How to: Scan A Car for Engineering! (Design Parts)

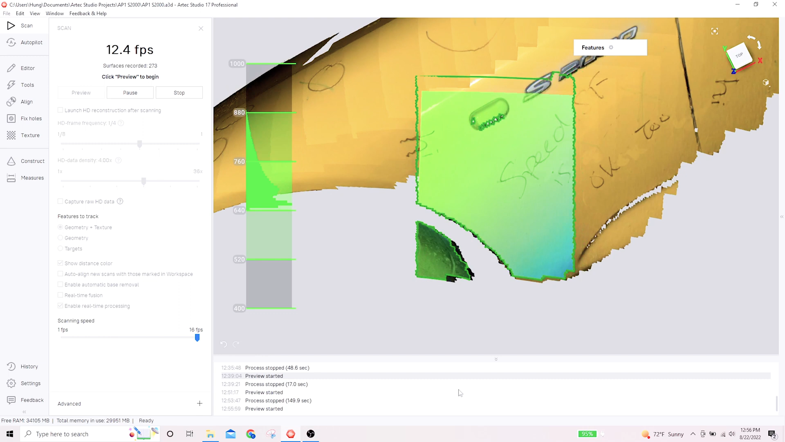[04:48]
it is in 3d space yeah and that's why the frame rate is so important
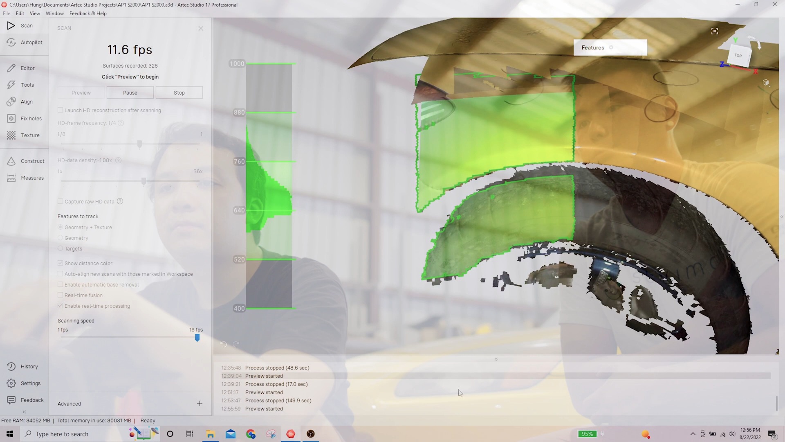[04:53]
is the prep process the same for the better scanner too my better scanner yeah it's just the field of view is slightly larger yeah